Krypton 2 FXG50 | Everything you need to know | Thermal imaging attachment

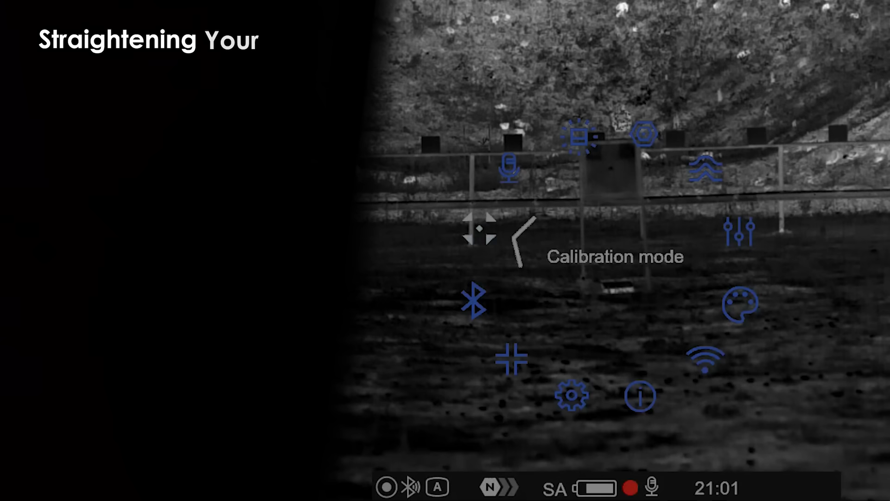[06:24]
Long press the menu button to open the main menu and go to the display alignment section.
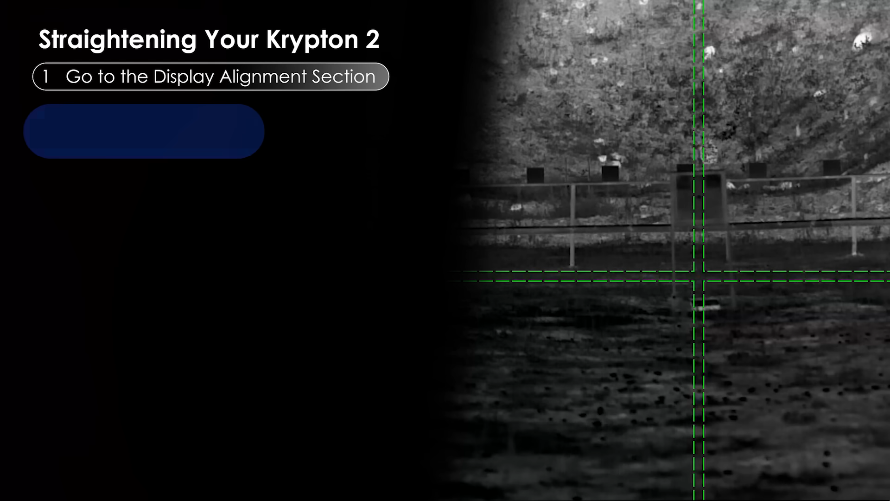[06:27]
After entering it, you'll see an auxiliary cross appear on the screen. Our goal is for the recticle to align with a cross.
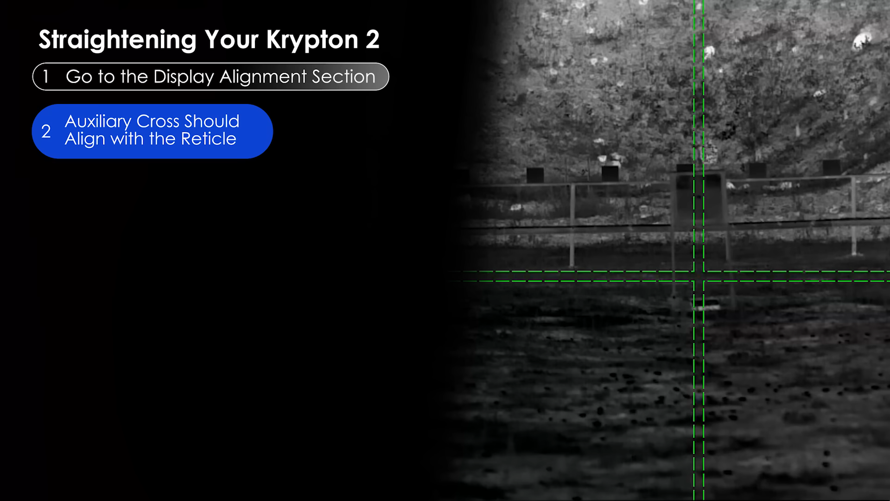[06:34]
If it doesn't, I'm going to have to release the screw on the adapter,
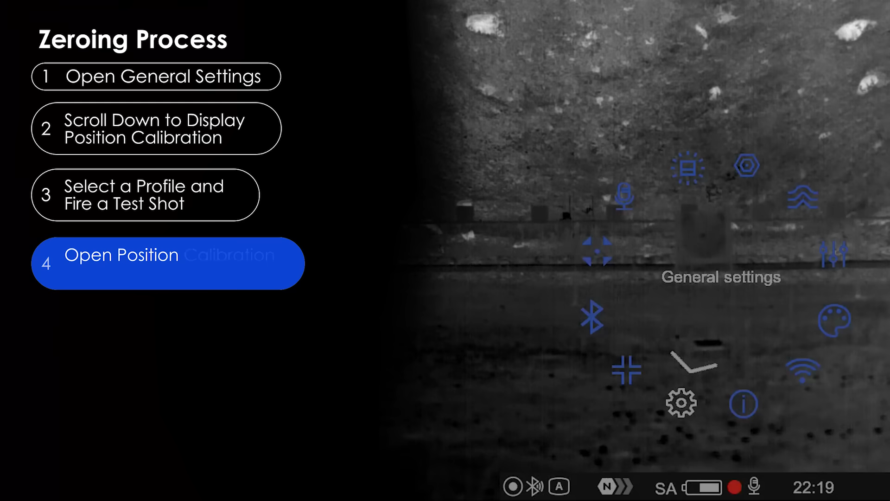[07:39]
Now, via the calibration of the position item, you can adjust the point of impact.